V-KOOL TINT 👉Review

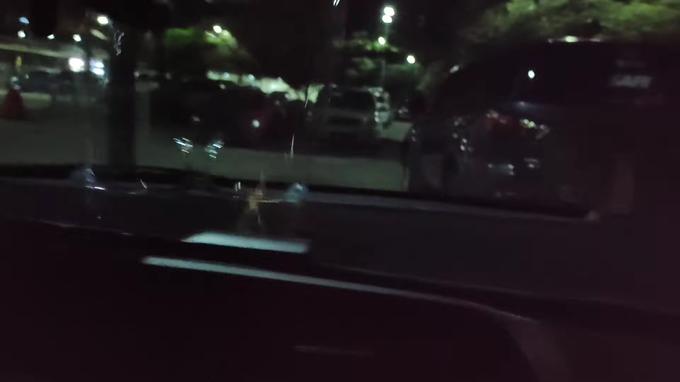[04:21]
sa ibang sasakyan kasi pag nakita mong ganito madilim na yan pero sa Bicol ah buwan pa din siya maliwanag
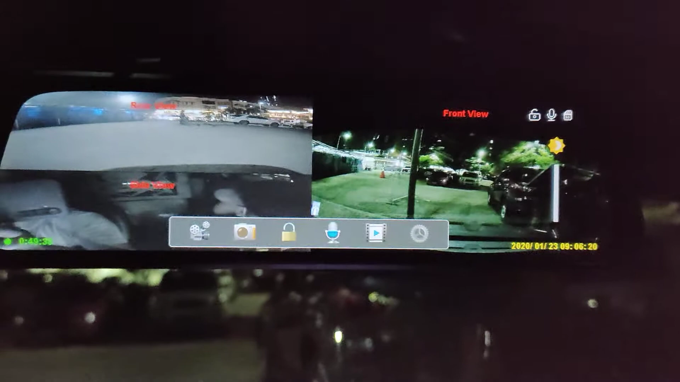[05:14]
yun no super liwanag kahit na gabi yun no kita nyo naman solid na solid ang 3-way dash cam
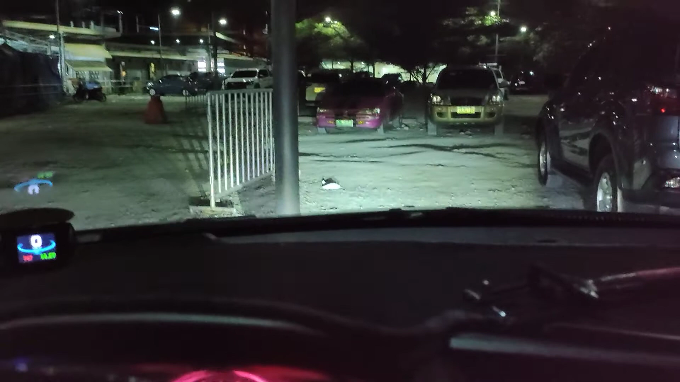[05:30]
yun no kita nyo mga ma'am sir pag light pa lang yan wala pa yung headlight ito pa yung headlight yan so nakakulay dilaw yun sya ka liwanag yun no
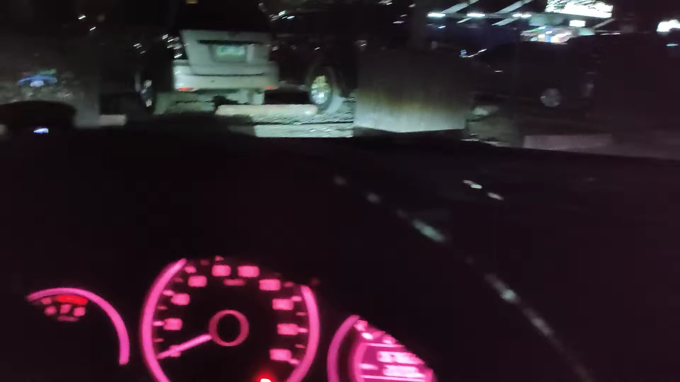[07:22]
kita nyo naman ayun o hindi pa nakabukas yung headlight natin yun ha fog light pa lang yan fog light
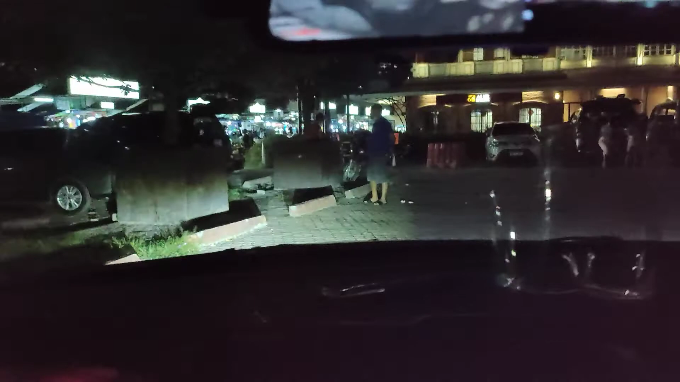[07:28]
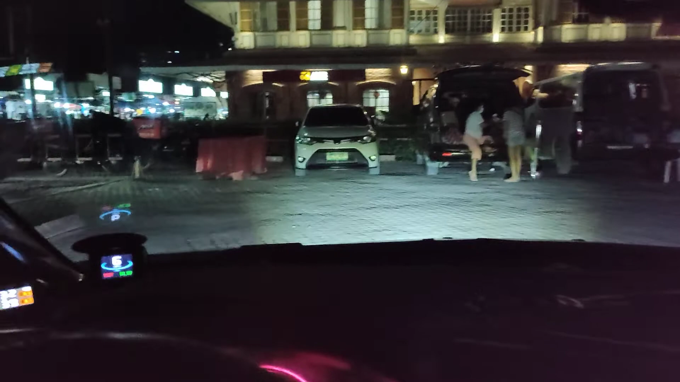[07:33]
so punta muna tayong parking then pakita ko sa inyo mamaya paglabas natin ng parking area
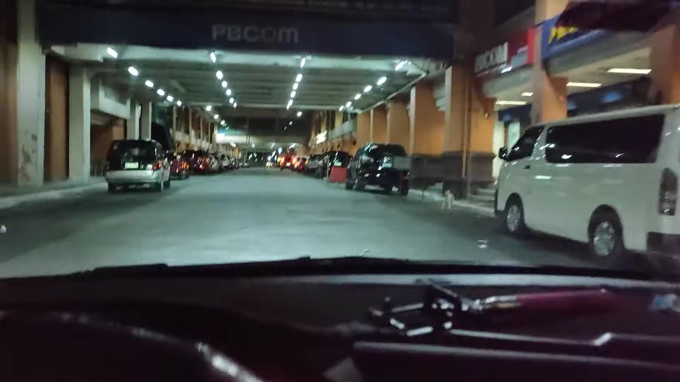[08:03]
so ayan mga ma'am sir super liwanag ng bikol
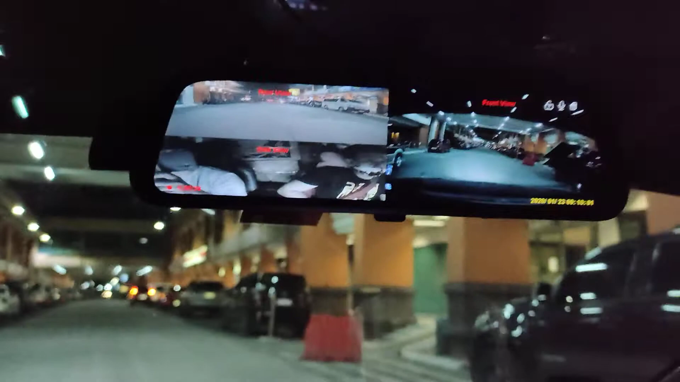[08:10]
maka three way tayo yan o so kitangita pa rin yung likod
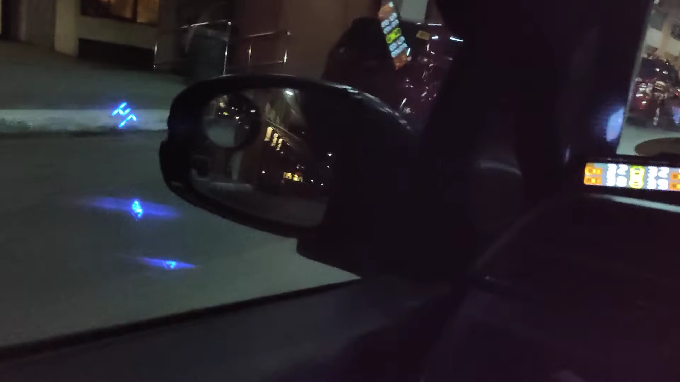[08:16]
yan o liwanag liwanag sa gabi
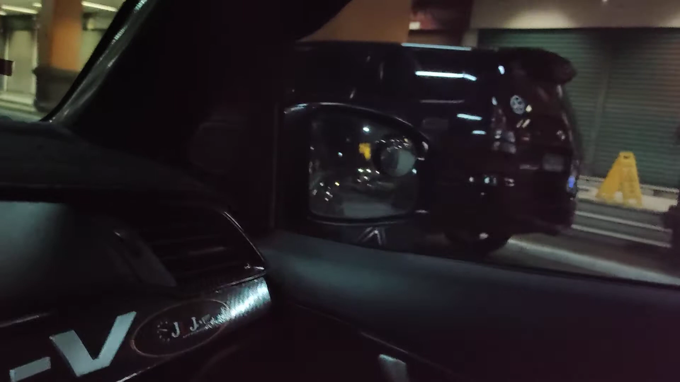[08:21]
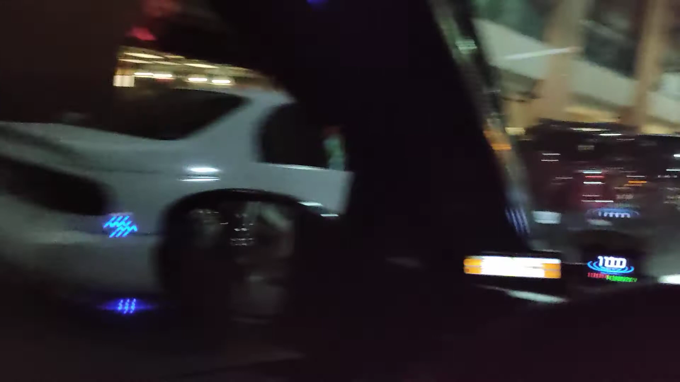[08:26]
liwanag sulit na sulit
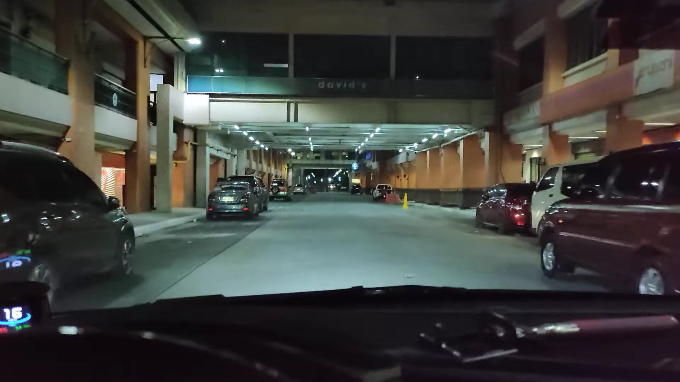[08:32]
so marami rin akong pinagtanungan kung ano yung solid na tint yung subok na so yun nga pala bikol ang kadalasang sinasabi na pinaka ok na tint yan kasi tignan nyo naman napakaliwanag yan o kahit gabi na yan ganyan pa rin siya kaliwanag so ayan palabas na tayo ng parking building so ingat tayo lagi mga ma'am sir ride safe